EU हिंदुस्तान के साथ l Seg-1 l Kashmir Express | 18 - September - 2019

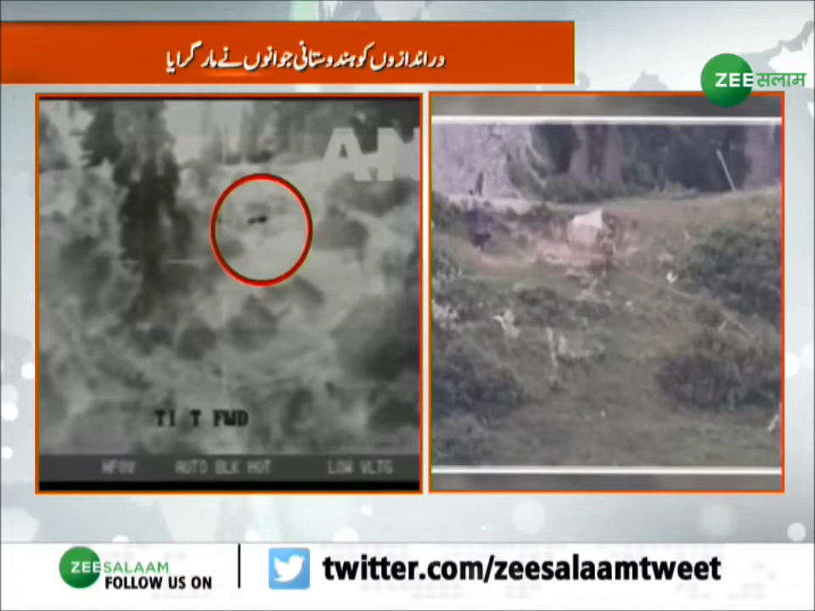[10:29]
کو فوج نے ناکام کر دیا اور رینگ کر سرحت پار کرنے کی کوشش کر رہے دہشتگرد کو مار گرائیا دس اور گیارہ ستمبر کو بھی پاکستان کی جانب سے دراندازی کی کوشش کی گئی تھی جس پہ ہندوستانی آرمی نے پاکستان کے ایک فوج